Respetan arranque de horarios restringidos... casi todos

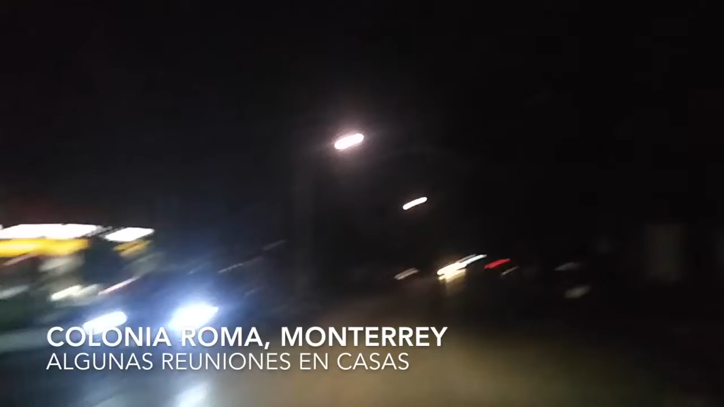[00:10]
pero no, hay mucha gente todavía circulando, o algo por el estilo, quienes están ahí, están grabando un vídeo, tenemos a estas personas ahí. Están grabando música, vídeo musical,
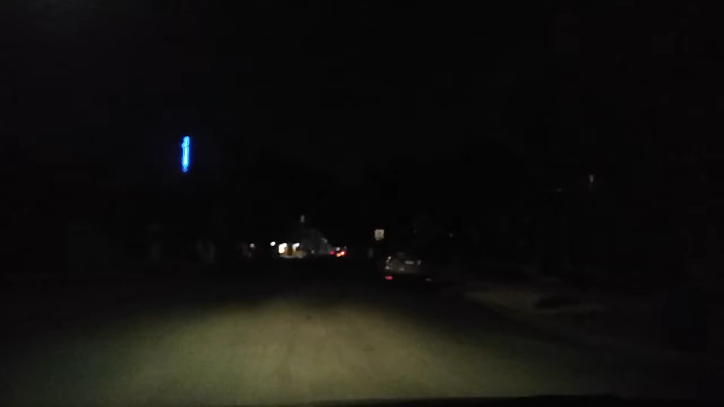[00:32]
el parque de la Roma, con las luces apagadas, solo, como puedo ver el botanero,
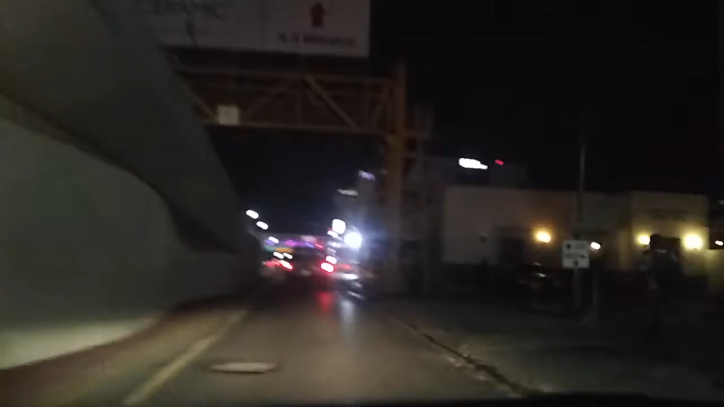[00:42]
están gente afuera del botanero, aquí
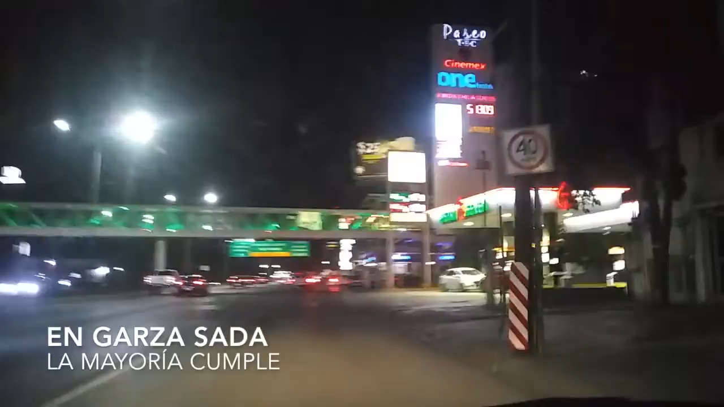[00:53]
no se ve que tengan intenciones de estar preparando el cerrado, pero parece que sí, ya están cerrando, Macarty sí ya está cerrando,